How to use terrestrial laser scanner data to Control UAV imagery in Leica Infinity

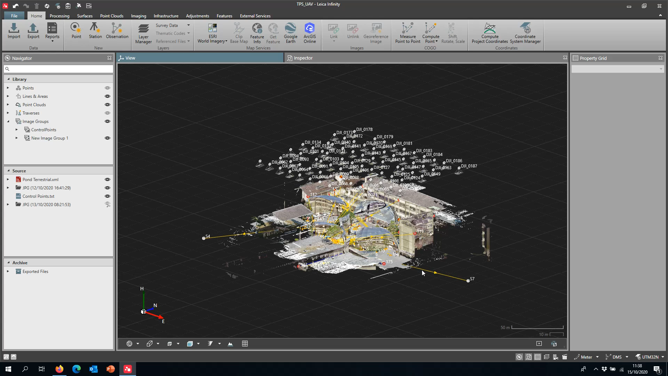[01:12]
So one of the things that differentiates infinity from the photogrammetric software package is that infinity is very much focused on traditional survey workflows and we respect that fact by essentially needing the coordinate system to be defined.
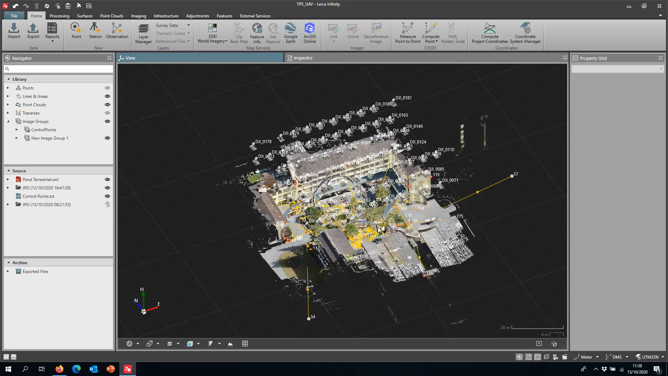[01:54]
On top of being able to do that to use the point cloud data clearly you can also use traverse and use those as control.
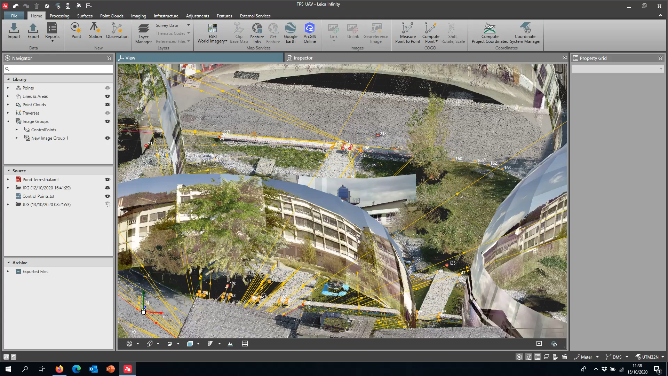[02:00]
Here I'm displaying on screen just the image what we call the image frustrums for UAV data.
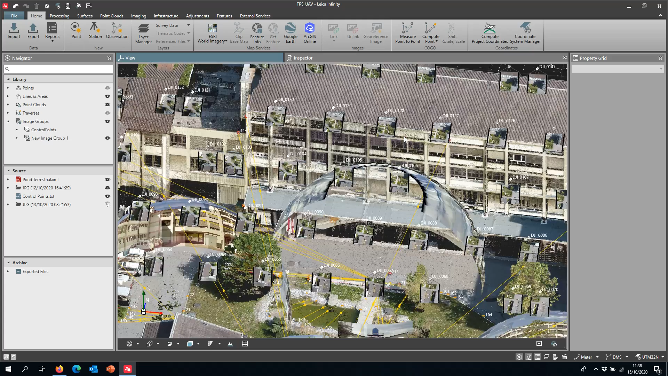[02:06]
This is actually UAV data from a third-party drone,
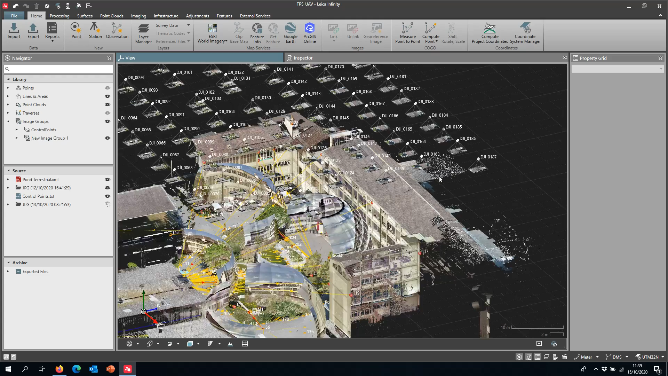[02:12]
a DJI drone which you used but also unique to infinity. This data if it's imported and if it has the relevant standard deviation values applied to it even from RTK positions or post-process tracks or
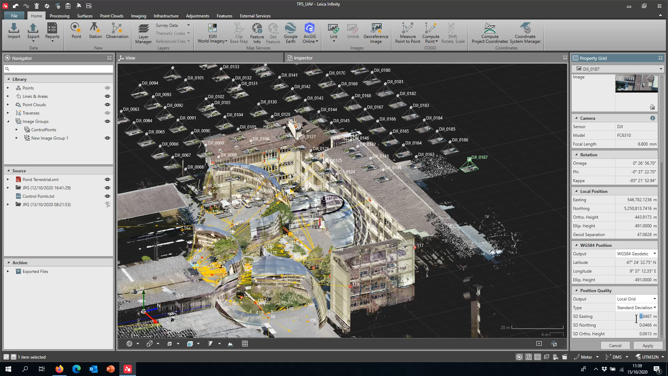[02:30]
even after readjusting the depositions after applying the bundle adjustment in the UAV photogrammetric process you can actually access all the information through infinity.
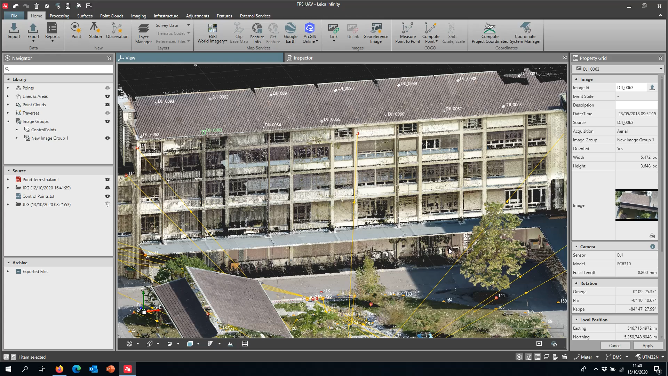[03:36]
okay so on to doing some work so here on the facade this is actually terrestrial this scanner data
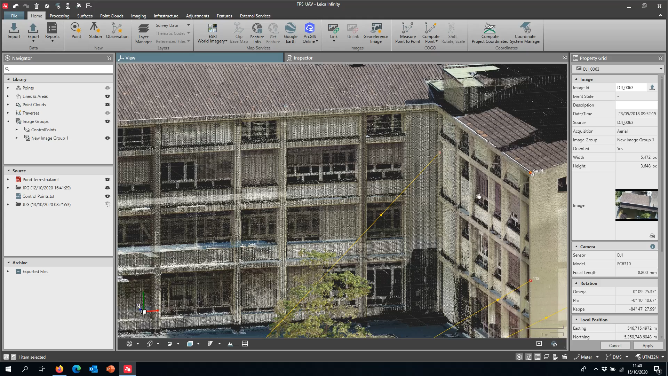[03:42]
so and just as an example here this roof 4 point was a data was a point that was converted from the point cloud into a control point how to do it quite simply I'll do an example here so I'll just select this point over there and then as I select it on the property grid infinity will then offer me the option to create a new point so I'm going to call it let's say wall and I can
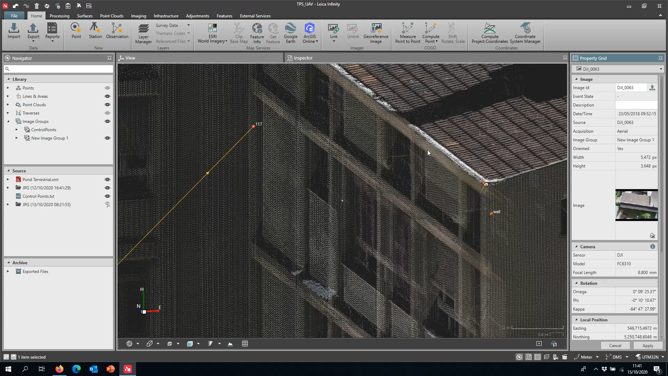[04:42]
is already your efforts but once I create it a new point is created and the symbol actually matches the hierarchy of symbols in infinity to be used as control points then further along the workflow so if you pick a few of these points along the the point clouds that you want to use
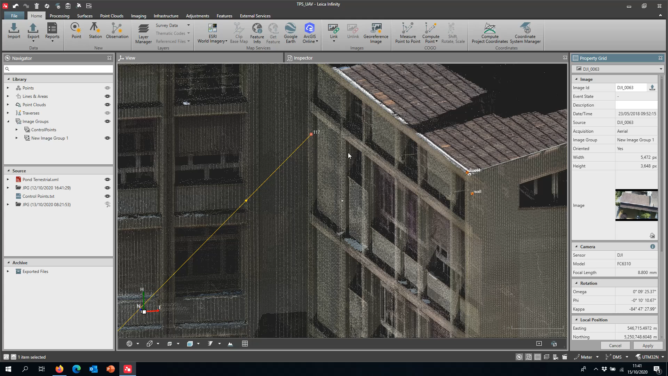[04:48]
for control I can then proceed to show you the settings to derive a point cloud from from the OAB imagery so I'm going to go to my settings here um the data set I'm showing you I did it in full resolution the camera pose accuracy this we actually don't need to use it if the accuracy of the camera has been embedded into the into the images if it hasn't we will estimate those values here how accurately I can mark my control points
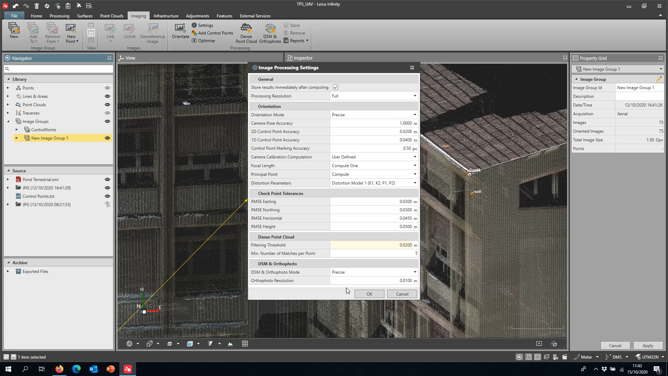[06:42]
initial dense point cloud has been has been generated but what this gives you is a really really really clean point cloud and really really accurate again infinity is a surveying software package that can do photogrammetry so you very much respect the survey workflows in terms of accuracy and precision
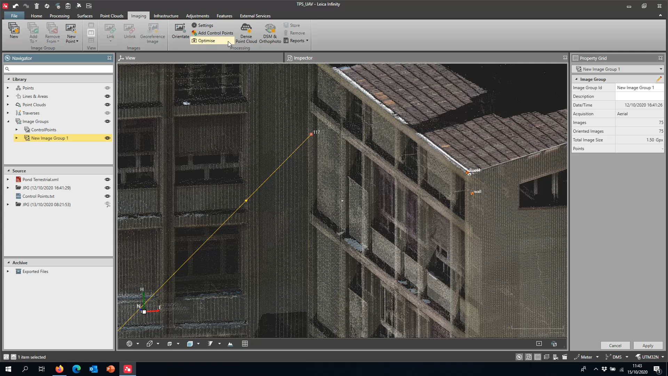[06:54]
so and to add control points essentially we can add any of the control points or any of the points that have been processed and computed within infinity whether they are from tps gnss manually keyed in here we have a list of points that were picked from the from the point cloud
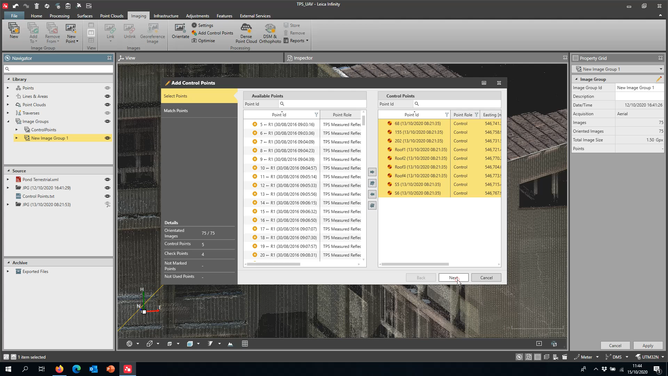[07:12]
this has been that this has already been processed but i can show you here so there's a nice overview here in the bottom right of where the point the control